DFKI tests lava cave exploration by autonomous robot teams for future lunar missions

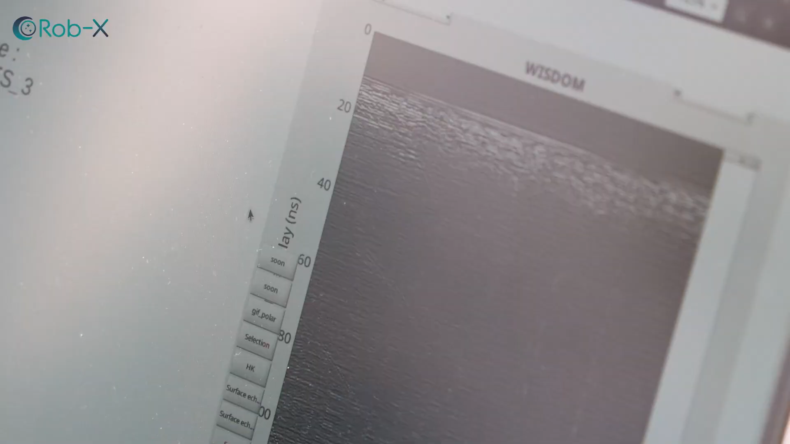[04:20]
Coyote had a special ground penetrating radar onboard to probe
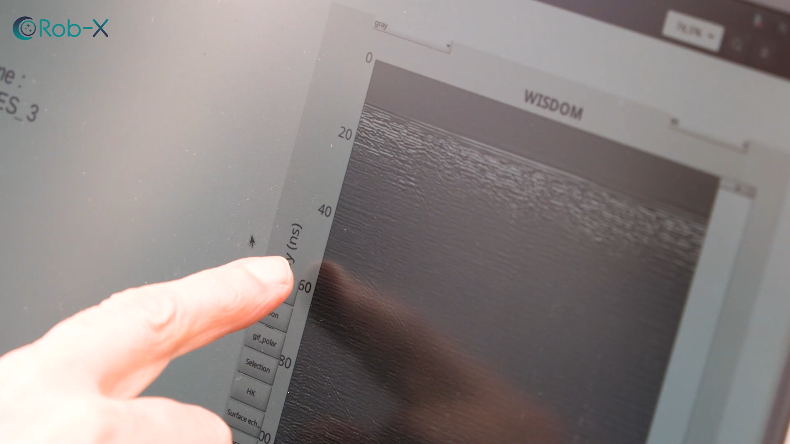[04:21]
into the subsurface to identify the location of the tube. In mission phase two, LUVMI-X deployed a sensor cube into the entry hole, also known as the skylight.
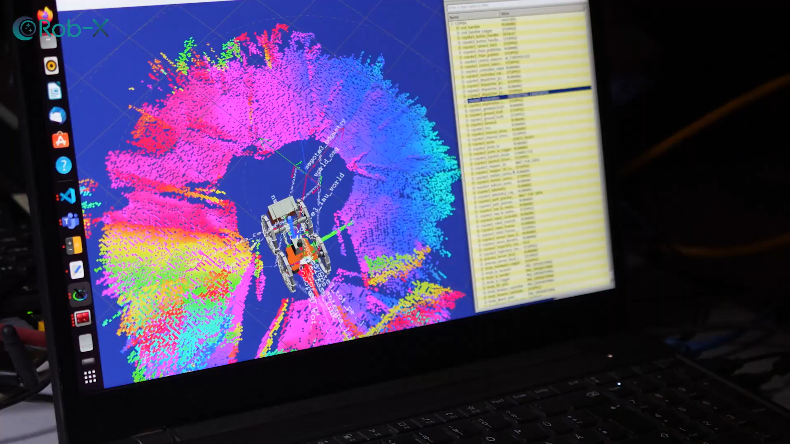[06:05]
the form, the condition of the lava tube.
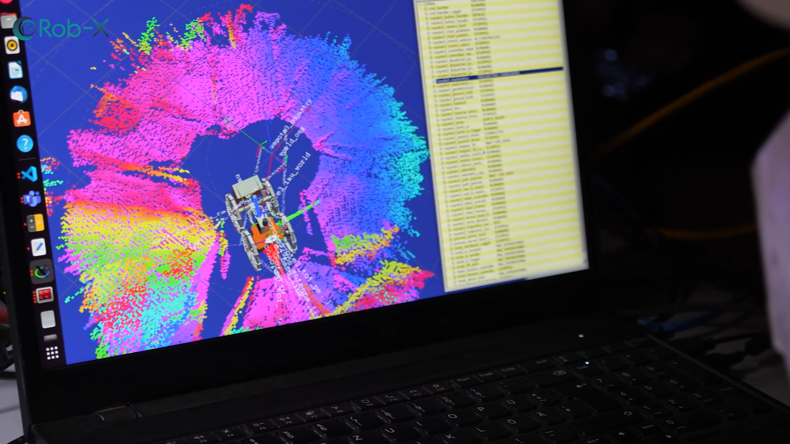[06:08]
These data are very interesting for the scientists and planners for future space missions.